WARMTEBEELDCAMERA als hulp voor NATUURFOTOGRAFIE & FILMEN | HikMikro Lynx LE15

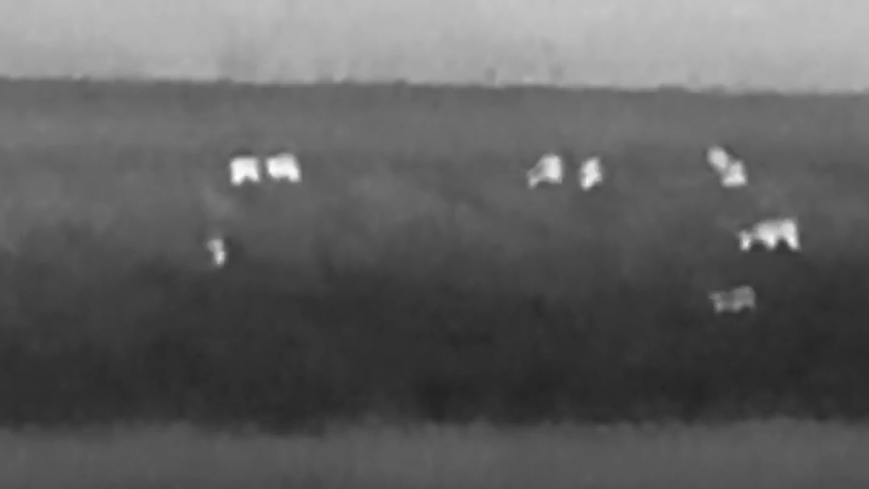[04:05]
je dus al van een grotere afstand ze waar kon nemen en kon zeggen oké er loopt daar iets
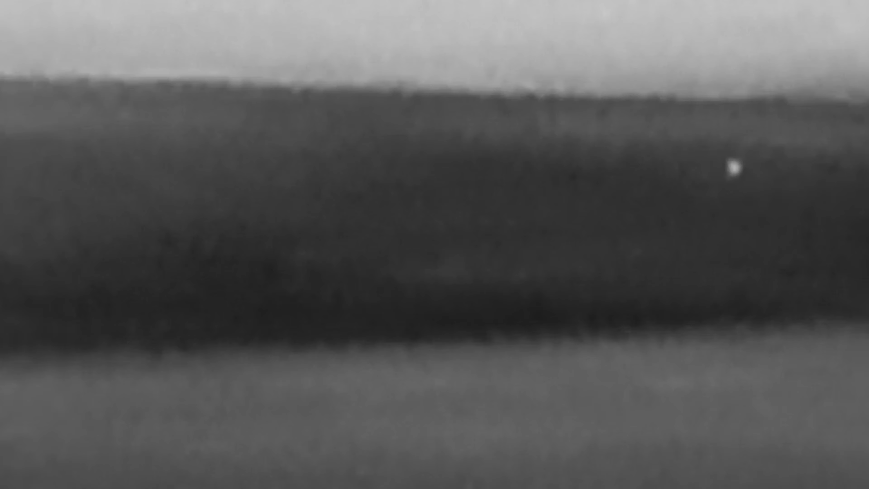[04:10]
en het voordeel was ook is dat ik door de warmtebeeldcamera heel snel door had hoeveel het er waren omdat ik gewoon heel mooi de oplichtende